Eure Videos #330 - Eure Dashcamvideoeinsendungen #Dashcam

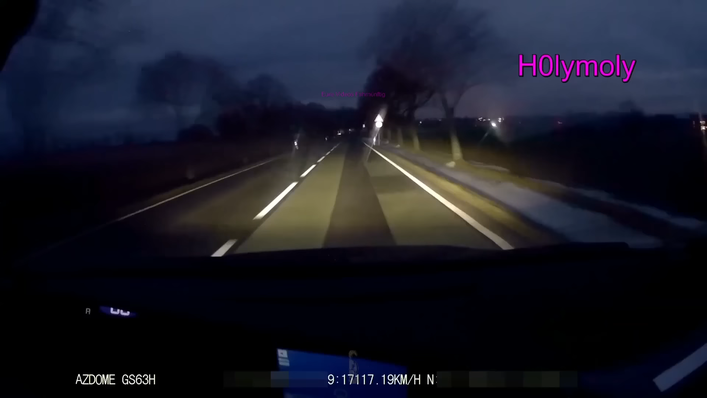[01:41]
doppel vorfahrtnehmer heißt das video da wir auf einer vorfahrt straße sind kann nur der von links sein nicht ganz dicht